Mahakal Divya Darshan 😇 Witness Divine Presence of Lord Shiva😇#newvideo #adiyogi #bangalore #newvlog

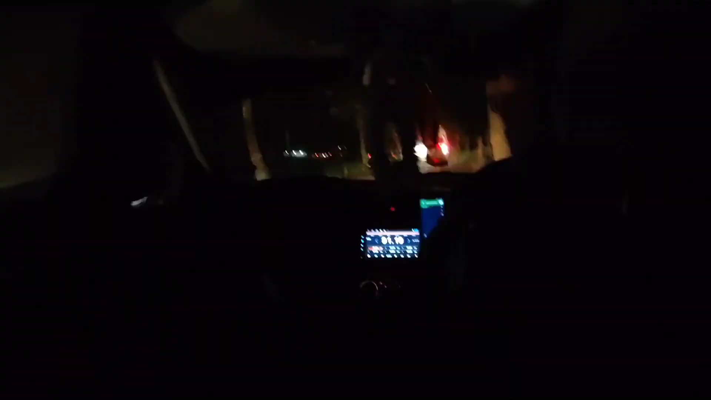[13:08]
जो आप आगे तक देख रहे हो, see that's the लाइन ऑफ व्हीकल्स।
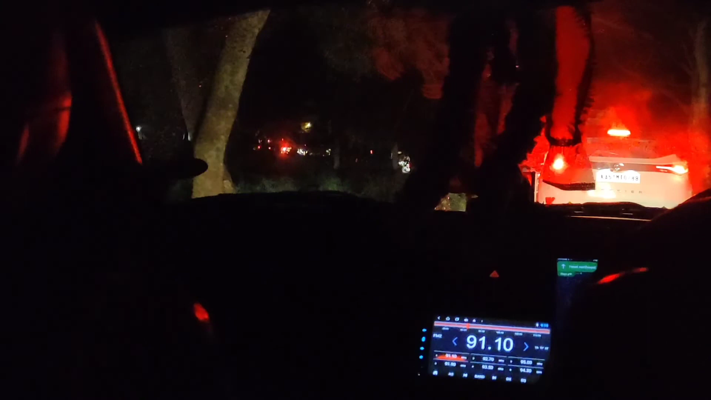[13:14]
बस आज का सफर, आज का एडवेंचर यहीं तक था और ये ट्रैफिक।